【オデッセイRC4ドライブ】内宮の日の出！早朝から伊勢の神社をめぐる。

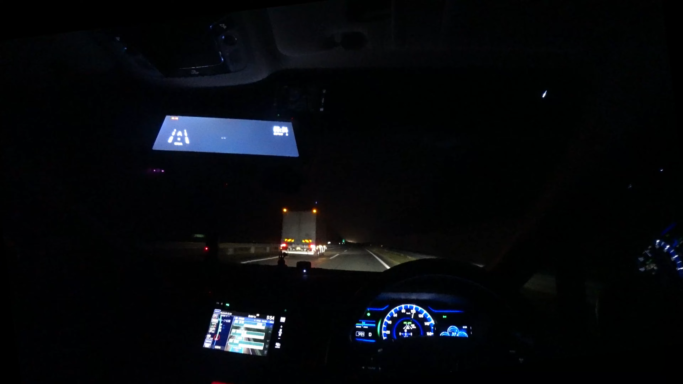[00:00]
ケンイチです。今回も動画をご視聴くださいましてありがとうございます。午前5時54分ただいま伊勢自動車道かなを走ってます。はい、もう伊勢自動車道といえば行く場所は決まっております。伊勢神宮の方にお参りの方に行きます。
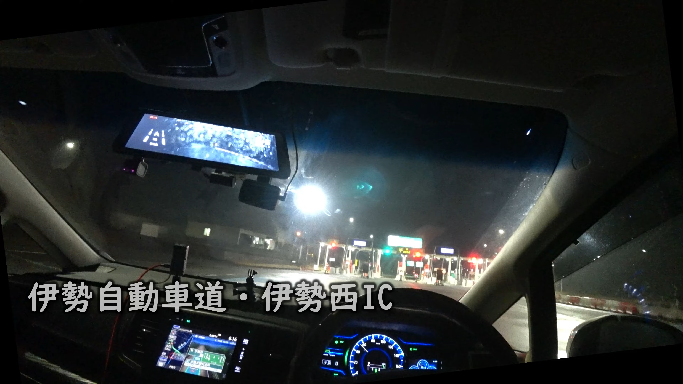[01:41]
ここで高速道路を降ります。
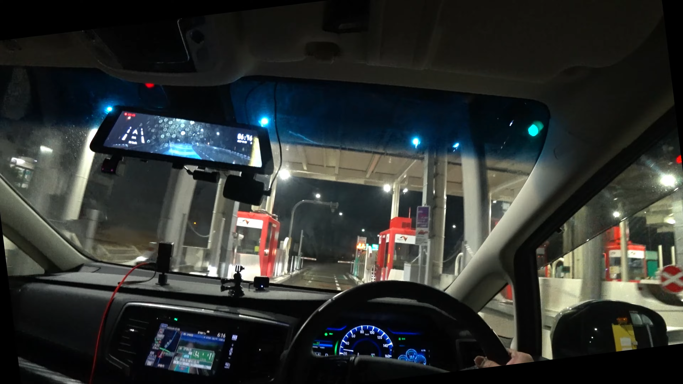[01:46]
料金の方もですね、割引が適用されまして3400円ぐらいで来ることができました。
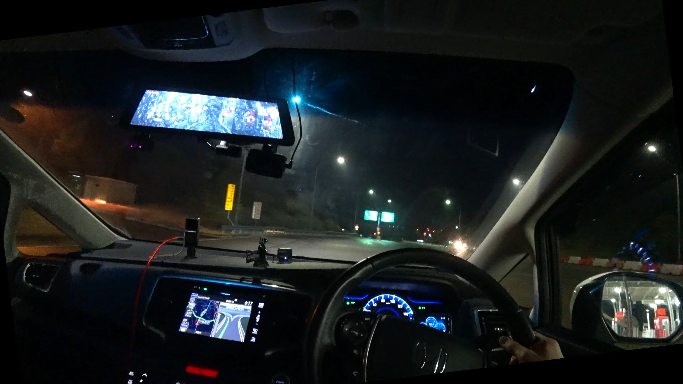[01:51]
やっぱりいいですよね。休日割引でも深夜割引でもいい感じです。もうここは何度も来ているので迷うことはありません。この道をですね、右に曲がりまして内宮の方へと向かってきます。左に行くと外宮の方へと行くことができます。本当はですね、外宮からお参りしたかったんですけども、
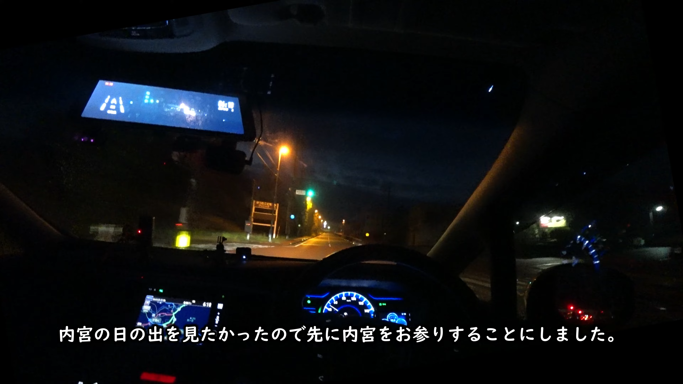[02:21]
日の出の時間が微妙だなということもありまして、とりあえず内宮の方から行ってみることにしました。左手に猿田彦神社が見えまして、この先の交差点ですね、
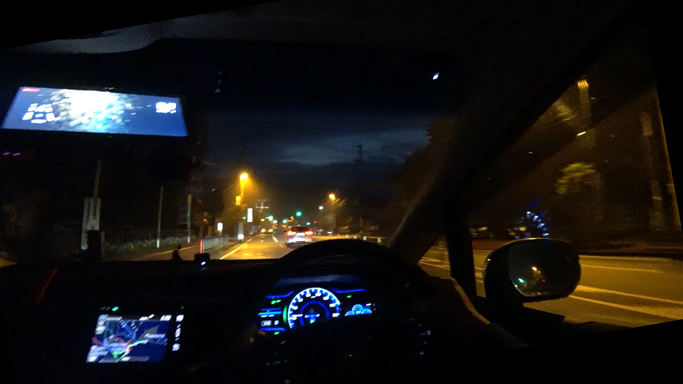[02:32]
右に曲がると伊勢神宮内宮の駐車場の方へ行くことができます。そしてまっすぐ行くとですね、一斉市営の駐車場にも止めることができますね。もうこの朝早い時間帯だったらですね、普段だったら車線がコーンとか置かれて規制されてるんですけども、それもありません。そして内宮の方の駐車場に行ってもですね、それほど人が多いということはありません。僕はですね、ちょっと間違ってしまってまっすぐ行っちゃったので、ぐるっと回って内宮の駐車場の方へと向かっていきます。
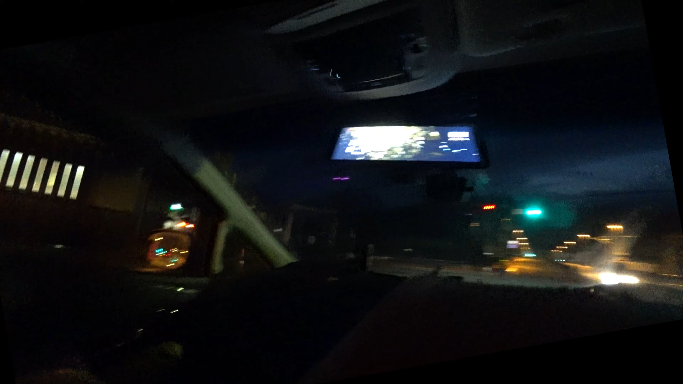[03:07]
ちなみにこの交差点を左折するとですね、市営の駐車場がある場所へと向かいます。ぐるっと回って伊勢神宮内宮前の交差点へと戻ってきました。先ほどはですね、この交差点を右から来たという感じなんですけども、ちょうどですね、これをまっすぐ行きますと伊勢神宮内宮のすぐそばの駐車場に停めることができます。12月の土曜日なんですけども、10時ぐらいになるとですね、もう人がいっぱいになってきてなかなか止めづらいということになってきます。まあ、伊勢神宮内宮の前の駐車場はということですけどもね、朝早い時間帯に来るとですね、駐車場もガラガラです。